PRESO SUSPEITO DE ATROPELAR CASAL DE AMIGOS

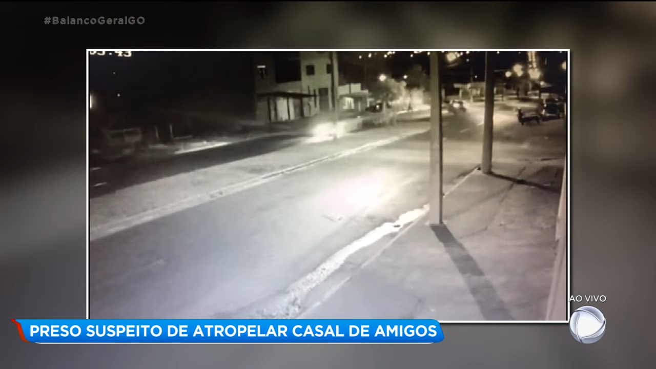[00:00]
As imagens fornecidas pela polícia civil mostram o exato momento do crime. A cena é chocante. O Luiz Henrique é jogado para um canto. Já a dona Rosângela é arremessada para longe e morre. O crime ocorreu no dia 1º de julho.